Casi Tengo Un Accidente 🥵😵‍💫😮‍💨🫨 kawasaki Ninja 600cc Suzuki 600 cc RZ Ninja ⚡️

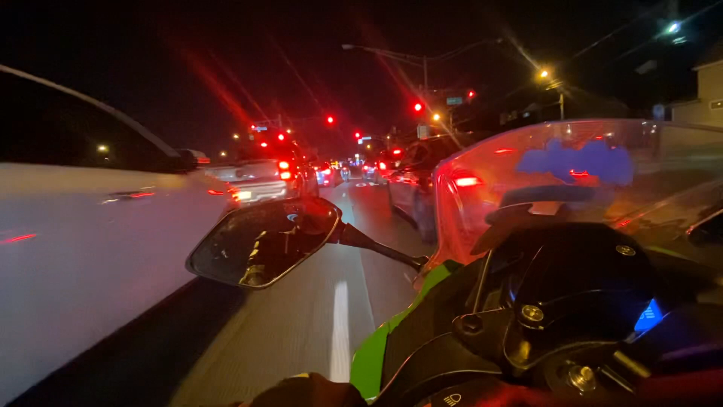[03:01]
shit. Diablo. ¿Tú viste? Casi me hace caer esa vaina ahí, loco.
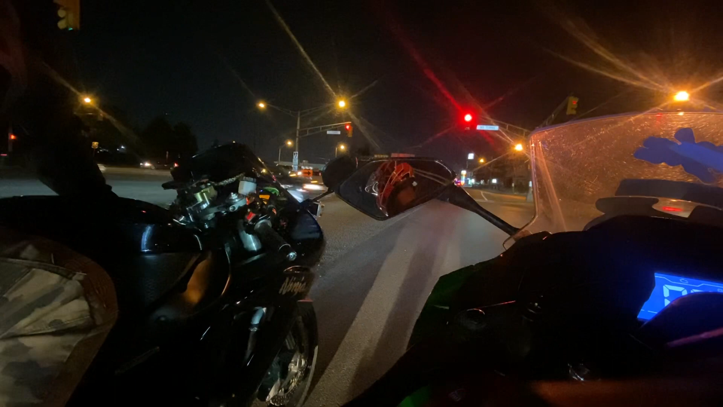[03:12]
No, pero yo no me caigo así de fácil. No, tú no viste una tipa que se me metió adelante, loco. Cuidado, que me iba a hacer caer esa vaina a mí, cabrón. Cuidado. Si no soy. No se metan de ese lado, que se van a caer.